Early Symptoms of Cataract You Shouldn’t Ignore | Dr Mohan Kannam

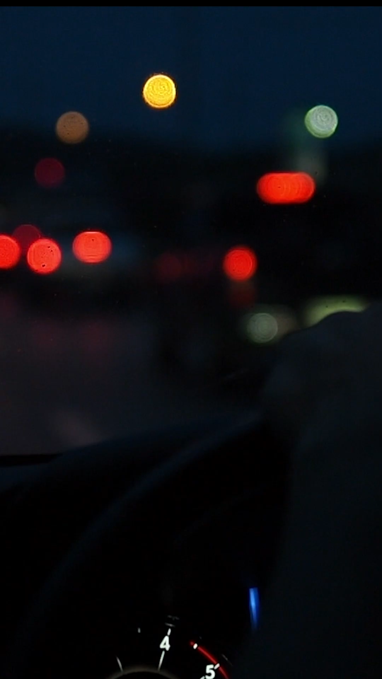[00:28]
Along with that, those who are active drivers, especially in the night, they cannot tolerate the light what is coming from the opposite vehicle.